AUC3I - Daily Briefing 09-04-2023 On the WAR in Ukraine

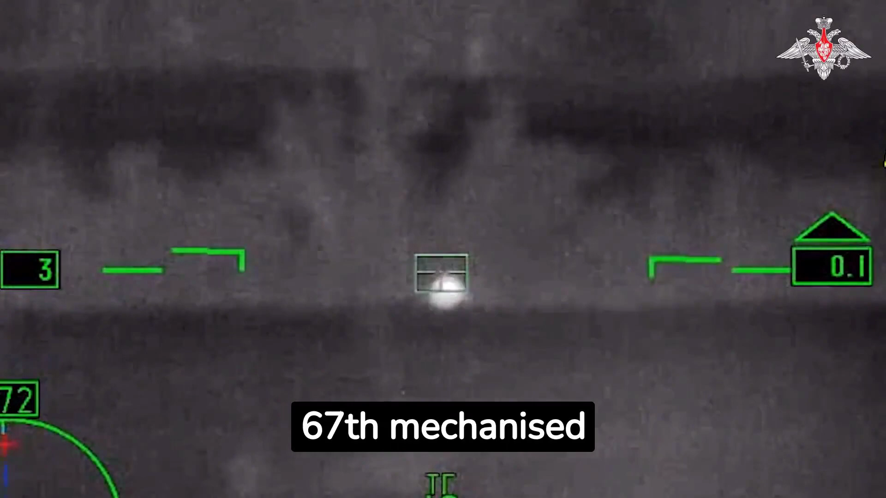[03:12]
Brigades and the 12th Special Forces Brigade of the Armed Forces of Ukraine near Yampalovka, Donetsk People's Republic, Chervaniya Dibrova, Lugansk People's Republic, and near Serebryansky Forestry.
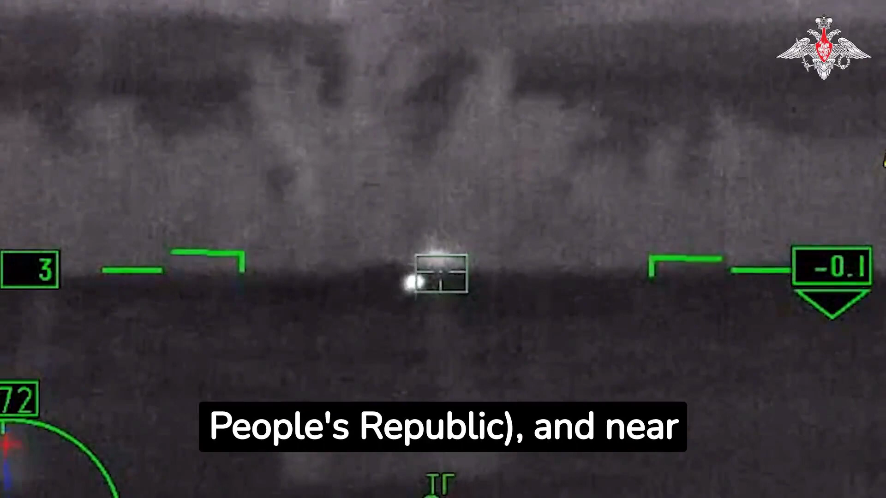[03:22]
The enemy losses were up to 40 Ukrainian servicemen, three pickup trucks, and one D-30 gun.